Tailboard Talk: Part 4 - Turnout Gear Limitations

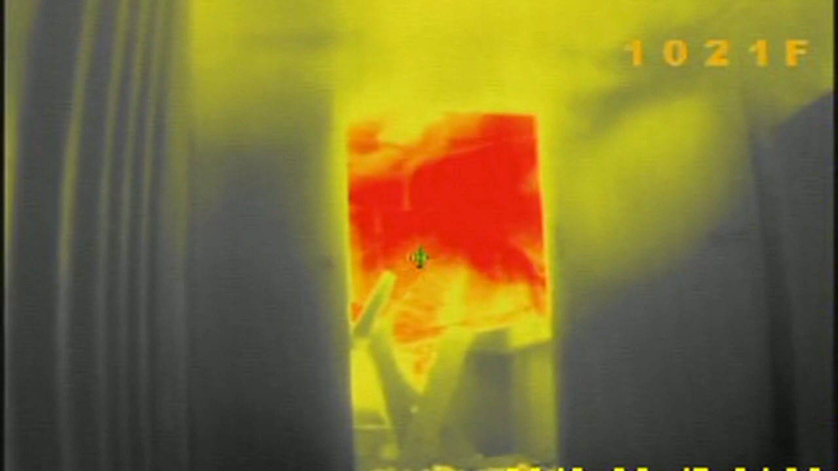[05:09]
with radiant energy. You're on the fire.
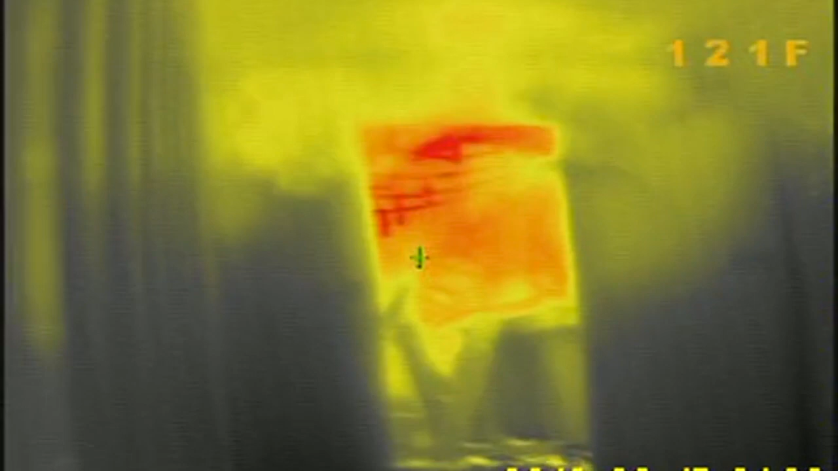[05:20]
On screen: spot 121°F
Sending the wrong messages again. You get them in the fire room. They go ahead.
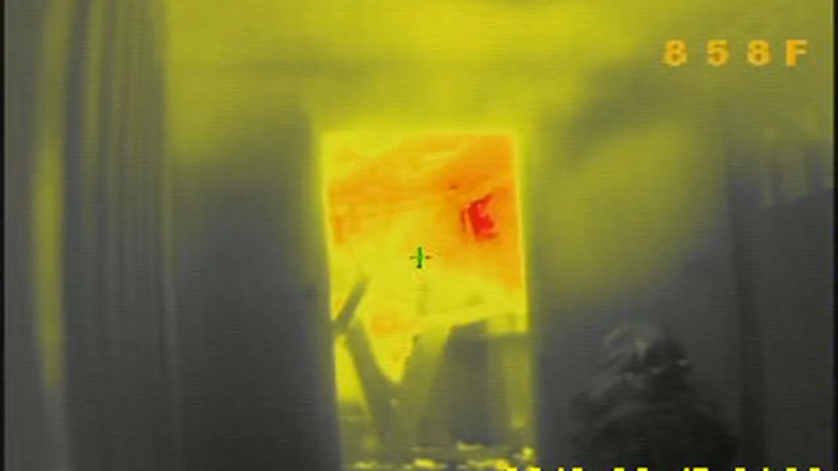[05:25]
They apply some water. But not too much water because if they put the fire out they just ruin the stoker's day.
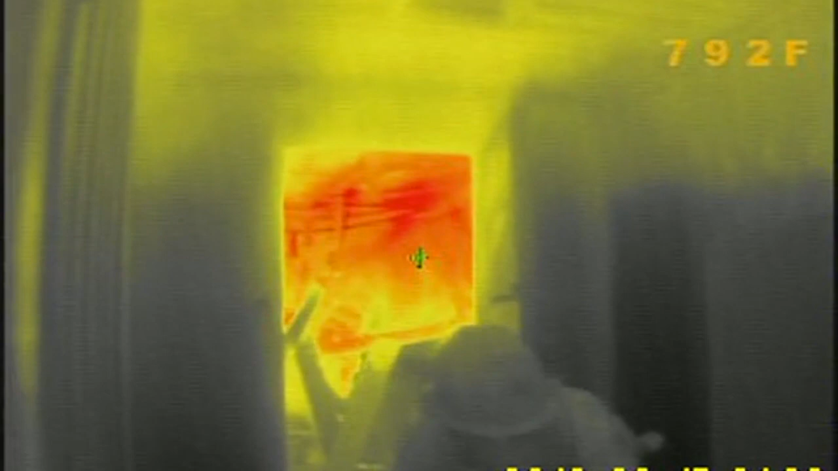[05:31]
And he's going to get really pissed off because that bed of coals goes away and he doesn't have anything to throw pallets on.
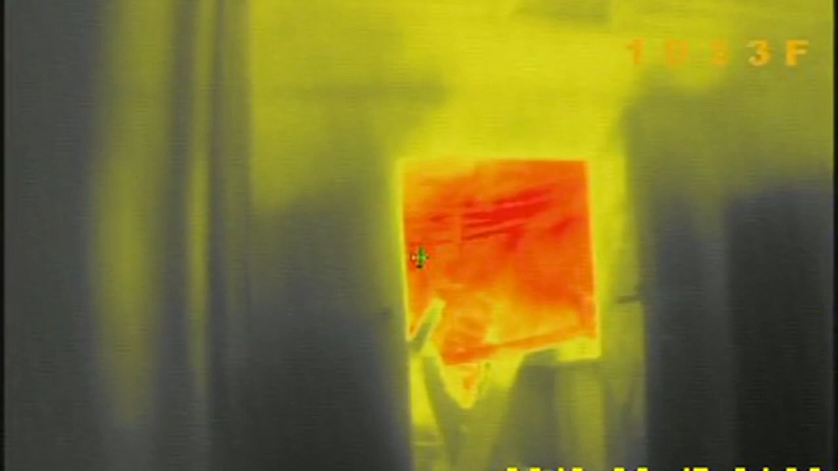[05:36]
You all know what I'm talking about.
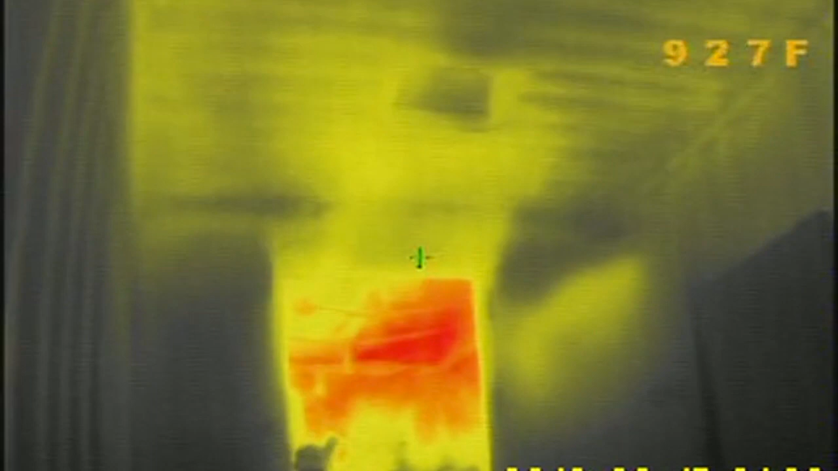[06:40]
On screen: spot 927°F
They didn't feel what the stoker felt because the stoker was here. Full of energy.
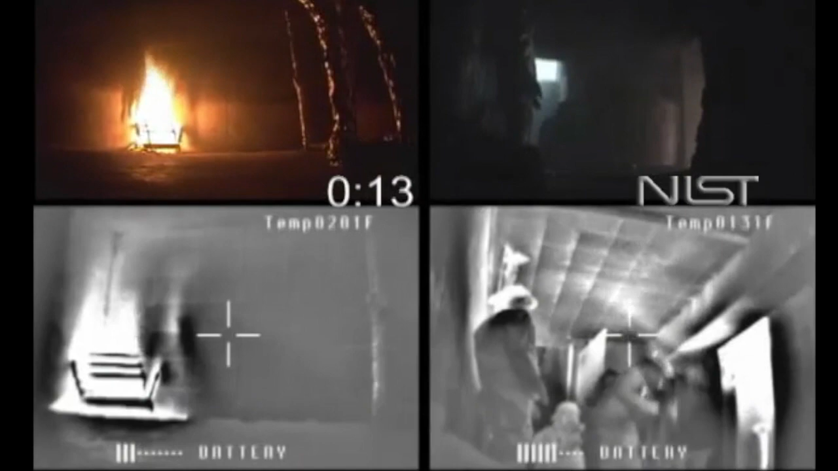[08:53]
Watch the guy, watch the thermal imaging camera show how his gear stores energy.
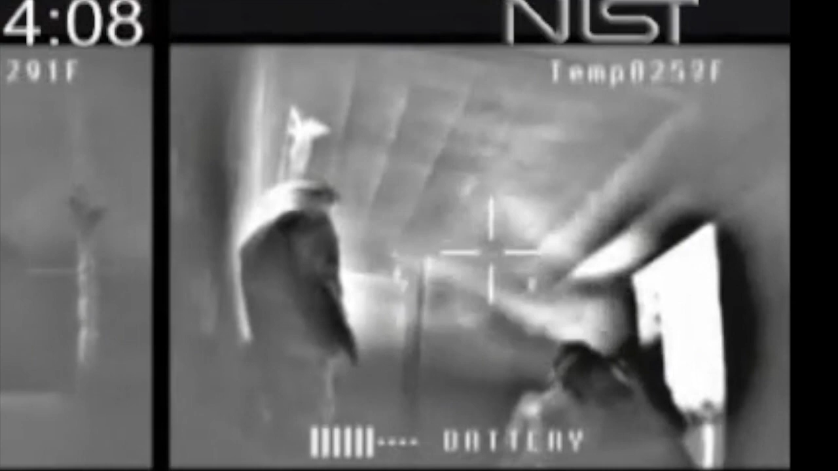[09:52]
Add a few extra pallets to that fire. In the process of adding a few extra pallets to that fire, he goes into this high temperature line room
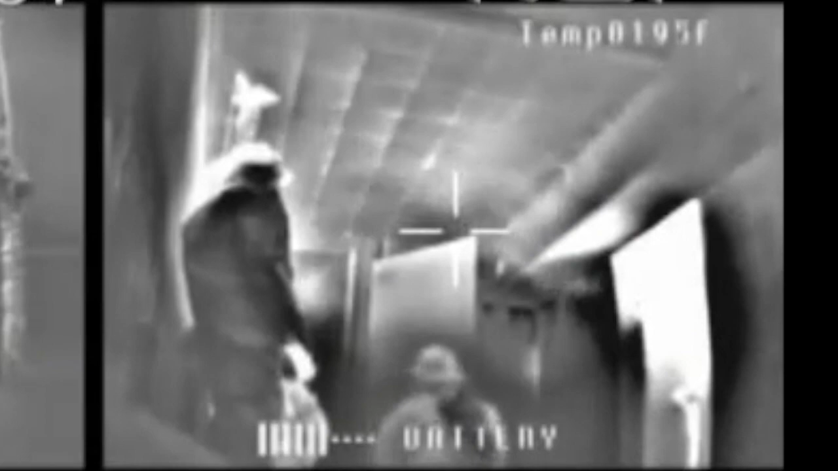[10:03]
and at some point, there's so much energy in there, his face piece fails.
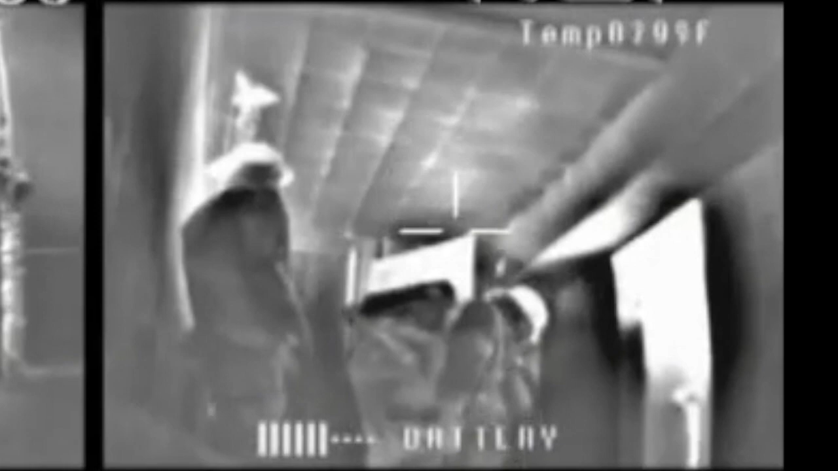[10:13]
His face piece fails, he starts to burn up, he scrambles, he tries to make it back to the door. This is all during an evolution where the students come down the basement, they start flowing water on the fire, they come across the instructor that has burned to death, they think they're just messing with him.